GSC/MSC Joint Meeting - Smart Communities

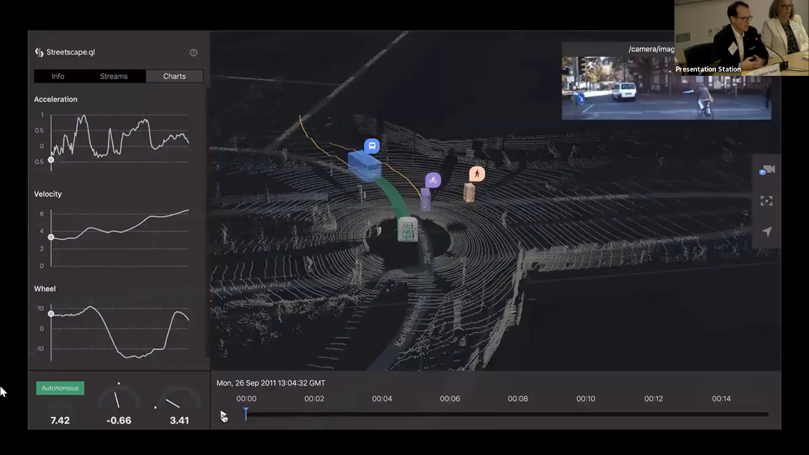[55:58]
And it's amazing not just the devices, but what data they're capturing. This is looking at one car with laden with sensors.
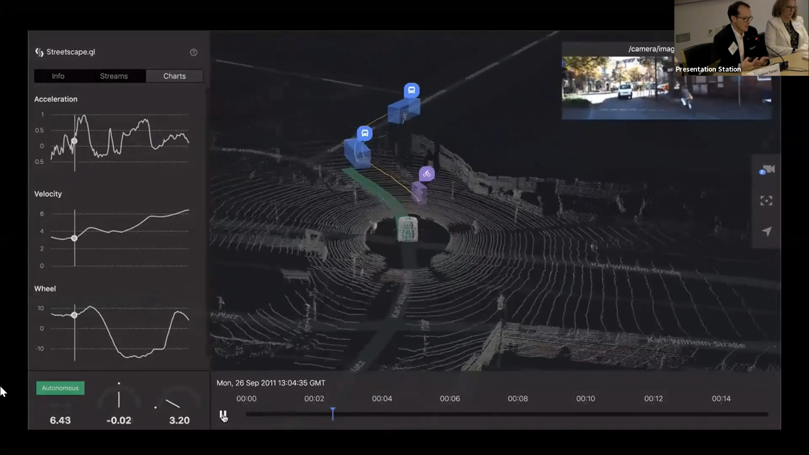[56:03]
You imagine an autonomous car sensing all of the spaces, the trees, the curb, the bicycles, the cars around them. It's called HD mapping or high-definition mapping.
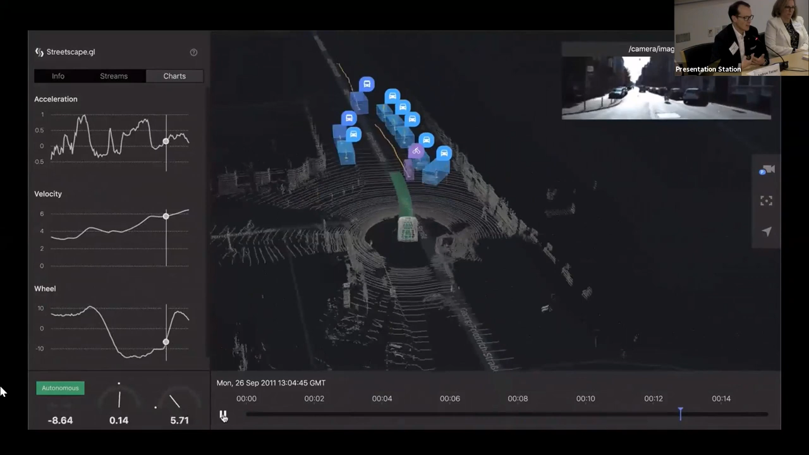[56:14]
So it's capturing an incredible amount of data just to safely navigate through the existing road infrastructure.